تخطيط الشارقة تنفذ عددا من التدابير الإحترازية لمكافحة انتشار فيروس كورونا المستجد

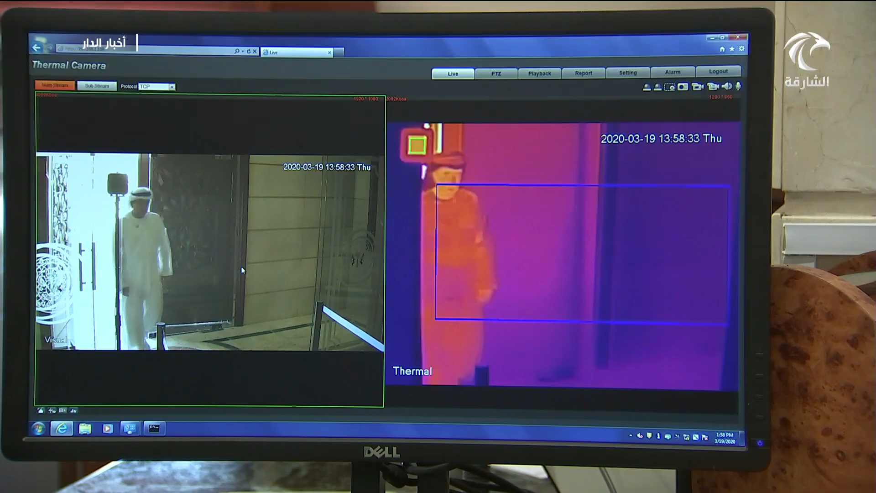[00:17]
ماسحات حرارية لرصد أي ارتفاع في
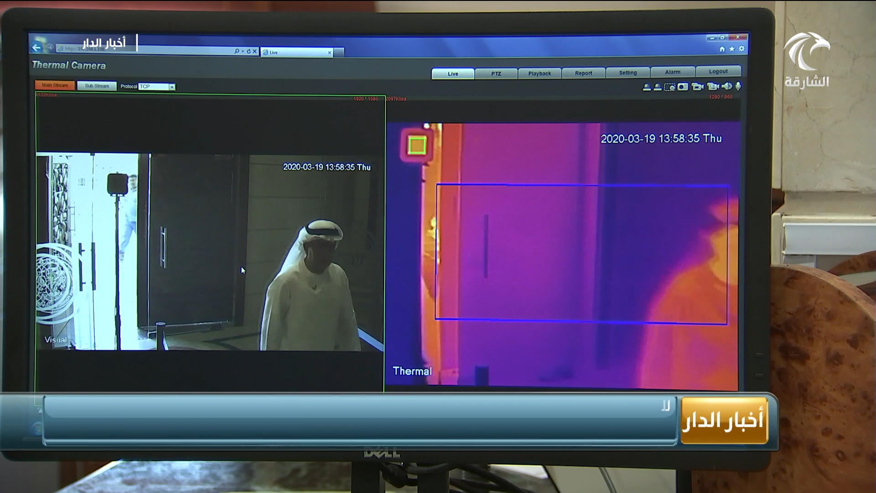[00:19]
درجات حرارة الموظفين والمراجعين ومعقمات توزع